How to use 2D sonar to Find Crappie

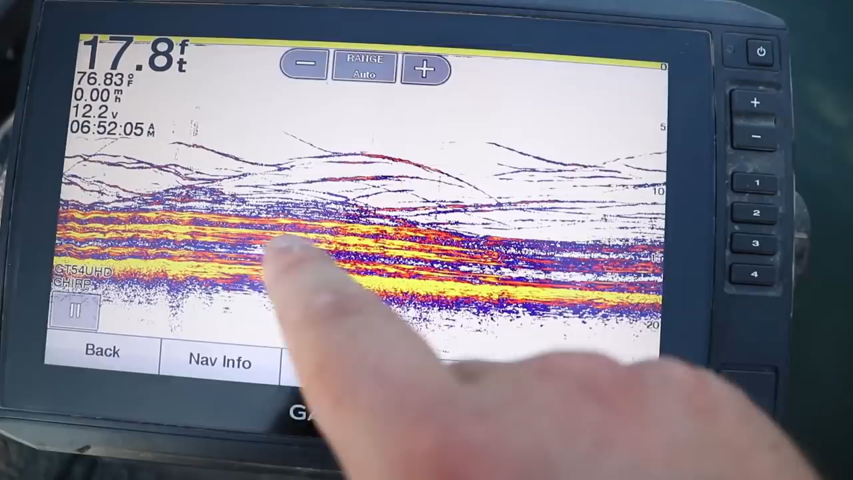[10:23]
On screen: depth 17.8 ft, water 76.83°F
if it just gets sent down and starts pinging back and forth, it's just gonna look like a straight line going across the screen. These brush piles are only about 5-6 feet long, not, I don't know, that looks almost like 20 feet long, but there they are again. We're just gonna kinda, we're anchored right over the top of them with our anchor lock function.
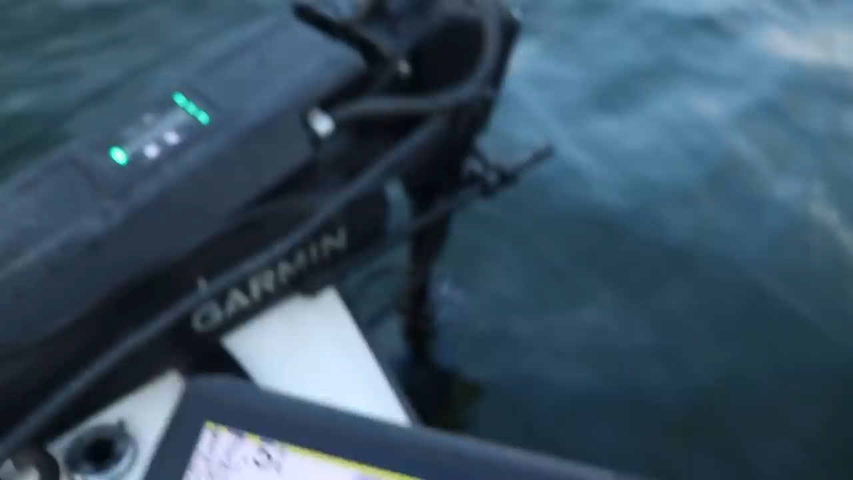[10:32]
So we're right over top of these fish. There's fish right on top of it, right on top of those brush piles. There's those longer arches.
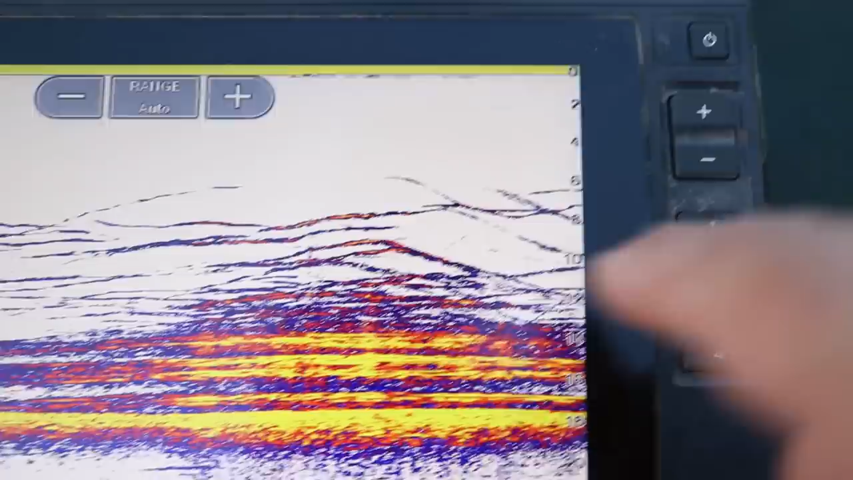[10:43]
Again, we're not moving that much, so that signal's just pinging back and forth. And if those fish aren't moving, they're just gonna look like straight line.
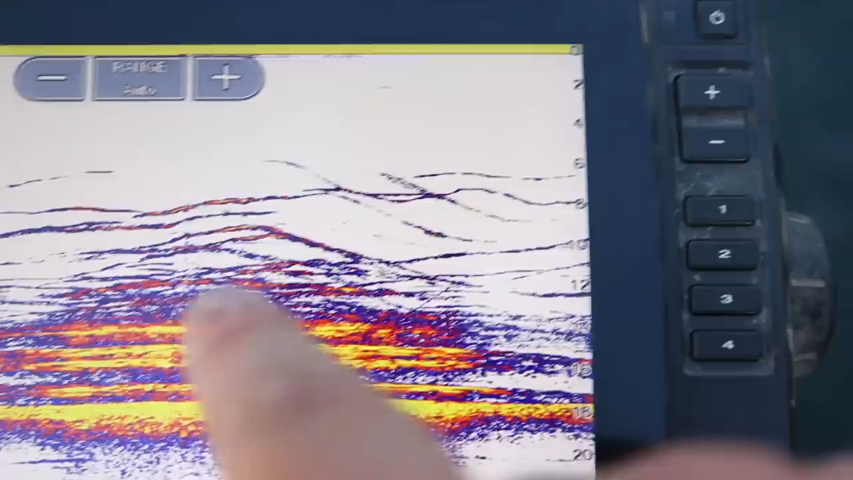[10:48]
Another thing I get asked about is what's called the amplitude meter or the A-scope.
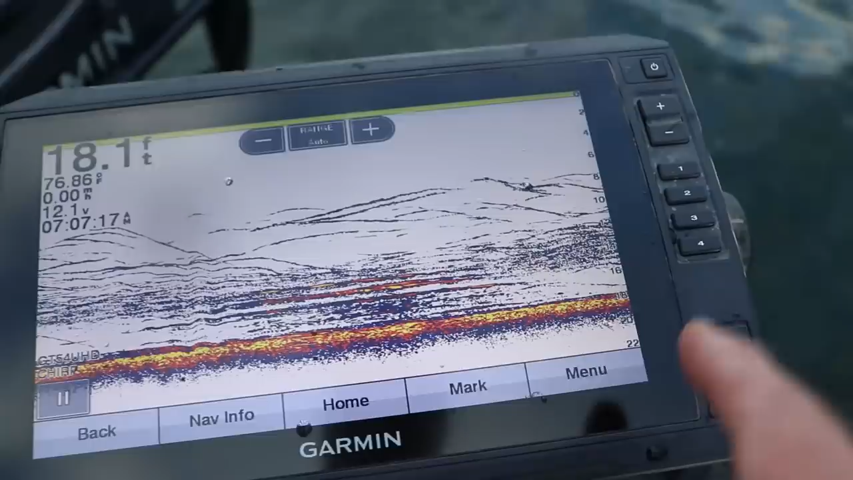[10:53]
On screen: depth 18.1 ft, water 76.86°F
So if you go to your menu screen, sonar setup, advanced, oops, installation,
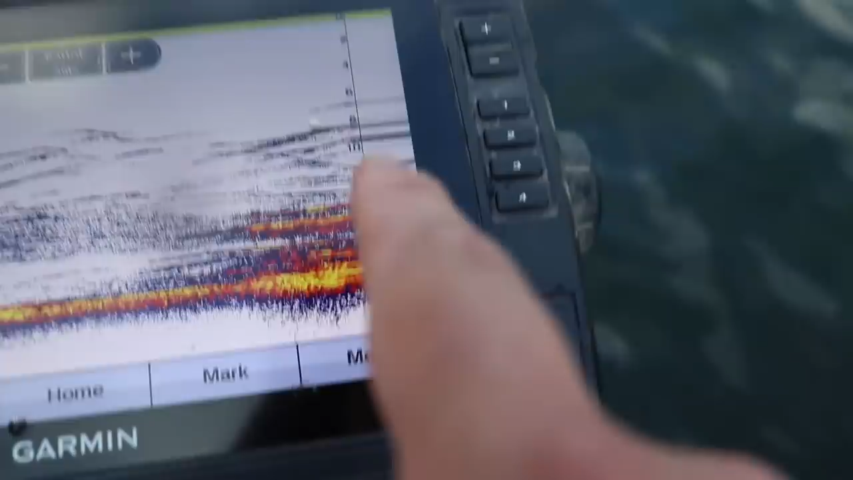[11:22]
Garmin calls it A-scope. This is real,
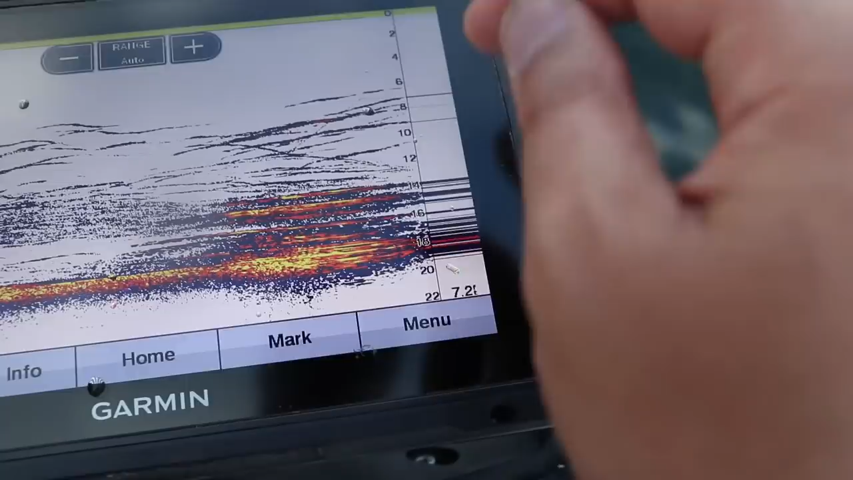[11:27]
like true exact time of when a fish or something passes below the transducer.
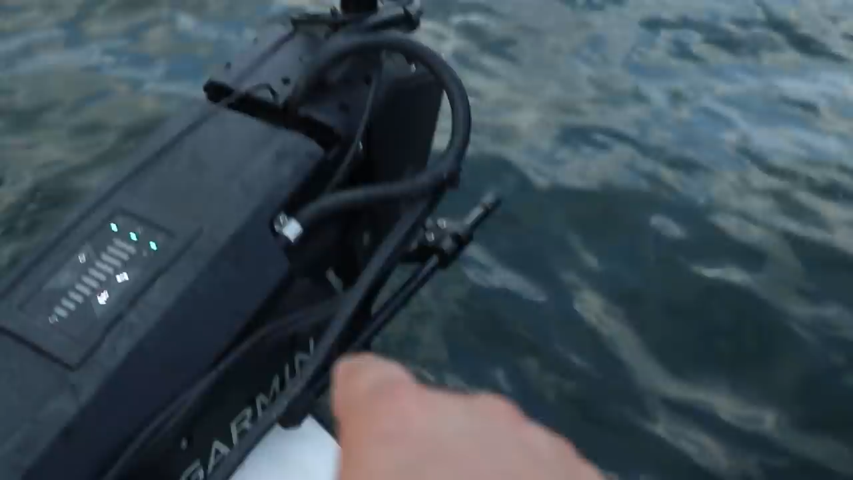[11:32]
Now this transducer is connected to the trolling motor. So there's a transducer on the bottom of the trolling motor. So anytime my trolling motor goes over something, it's gonna show up in this amplitude scope area.
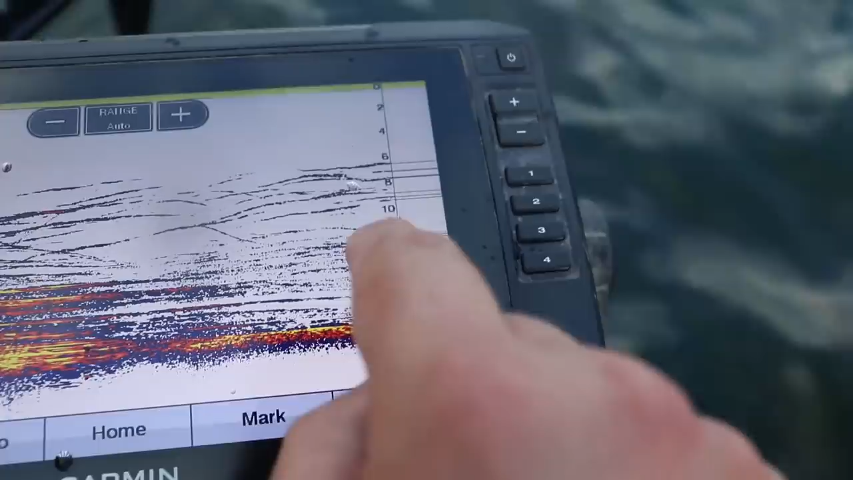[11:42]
And then usually if you're trolling straightforward, this would be historical data. So as you're from the right side, this is the real true time.
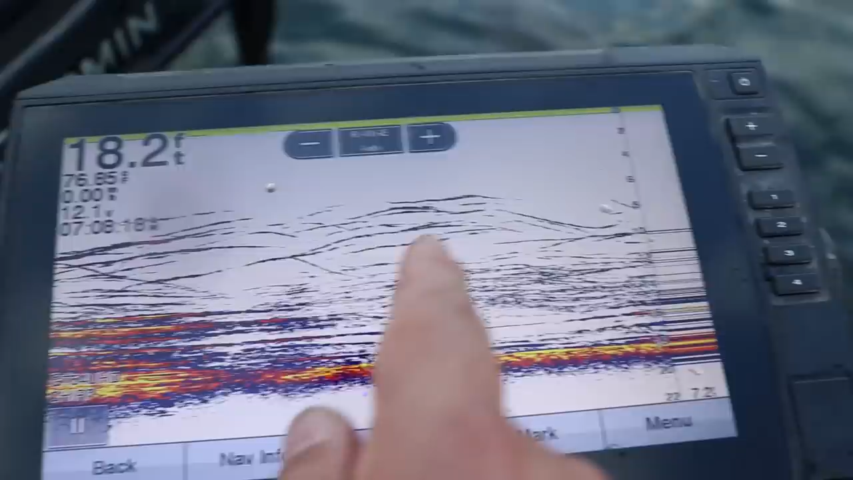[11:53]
On screen: depth 18.2 ft
And as it moves to the left, this is as you go over it, it starts moving right to left.
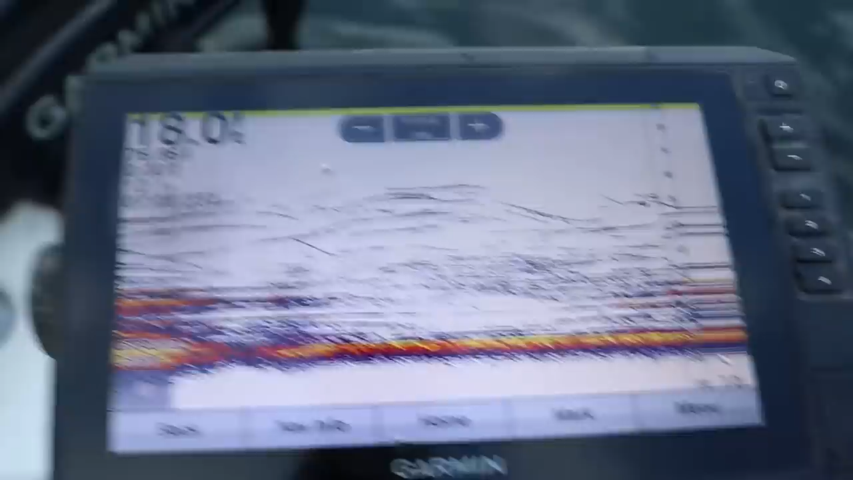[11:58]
People ask questions about that. So that's what that is.
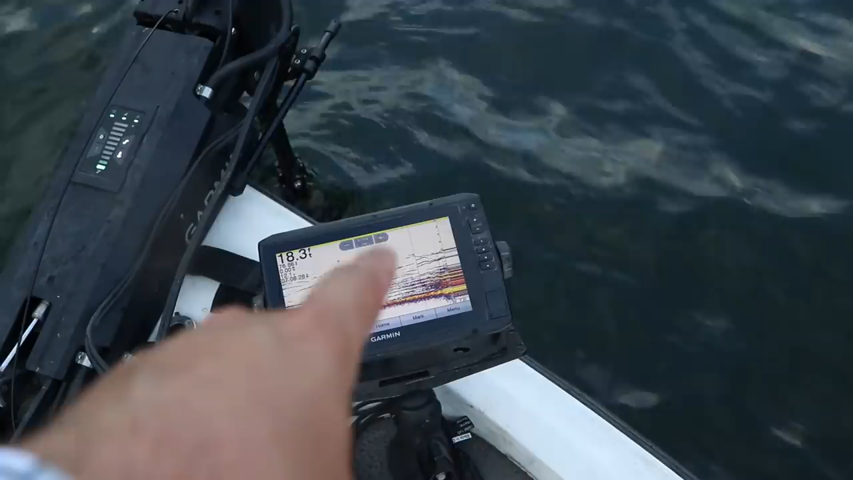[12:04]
I'm going to actually try to film a crappie come up and show you what a crappie looks like hitting a jig on that A-scope. All right, there are fish right below the transducer. So I'm gonna drop it straight down below the transducer. I'm gonna turn my gain up a little bit. Oops.